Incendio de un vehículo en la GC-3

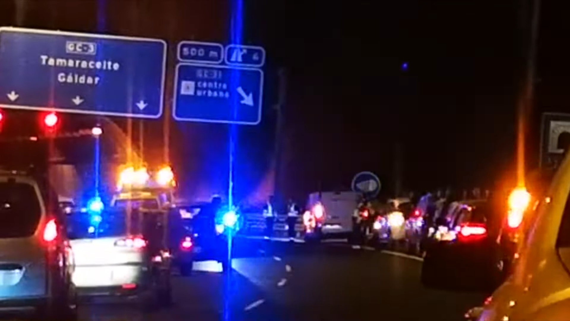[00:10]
Miren esto, tío, qué bomba. Prendiéndose fuego en la pista aquí, un tema.